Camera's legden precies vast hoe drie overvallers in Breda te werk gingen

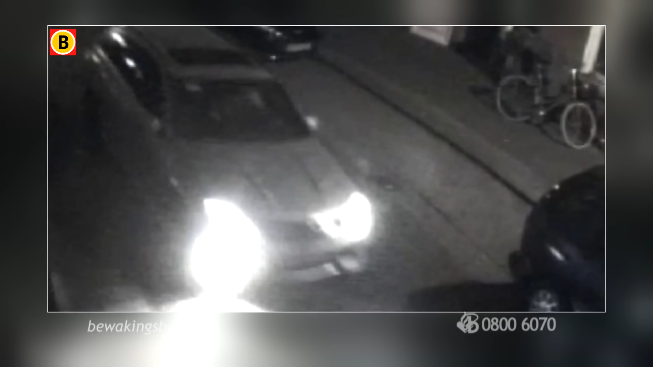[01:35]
Het is een Mercedes Station, vermoedelijk een nieuw model zilverkleurige C-klasse.